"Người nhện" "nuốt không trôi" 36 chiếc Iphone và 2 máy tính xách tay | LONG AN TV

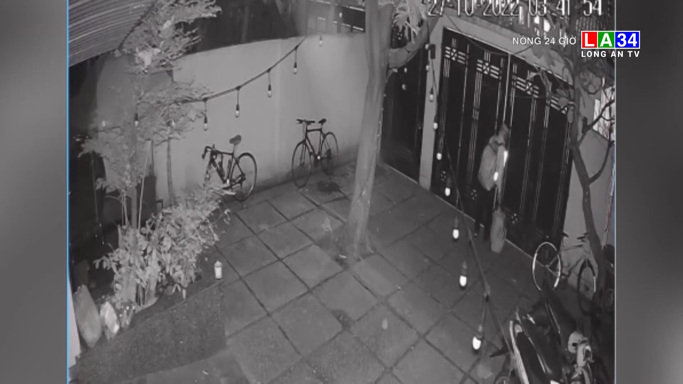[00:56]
Kiểm tra hình ảnh của camera an ninh, phát hiện một nam thanh niên mặc trang phục xe ôn công nghệ đã đột nhập vào kho hàng rồi cắt khóa kho, trộm đi số tài sản trên.